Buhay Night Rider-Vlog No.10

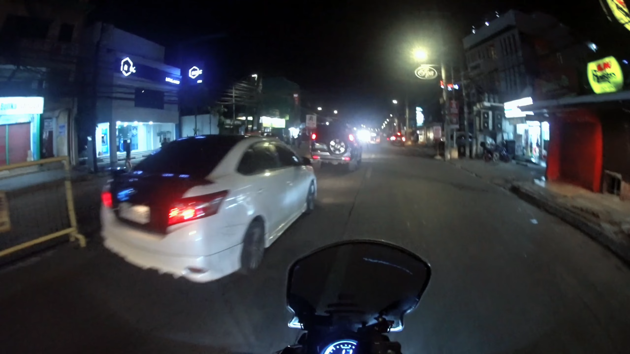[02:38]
So paliko na kami kay dito lang kami magisa na nabitasan kag RS gid sa pagliko-liko sa mga
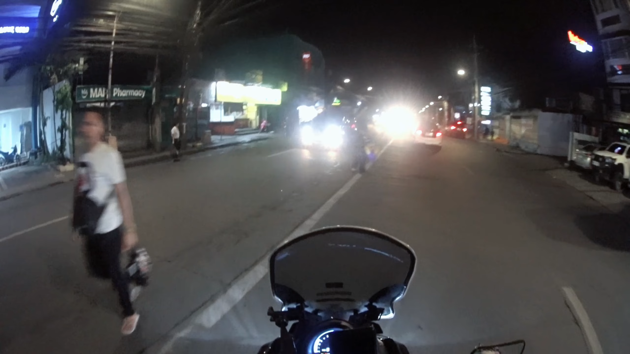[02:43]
muni nga klase dalan kay para likaw sa disgrasya sa mga kagrupo ah.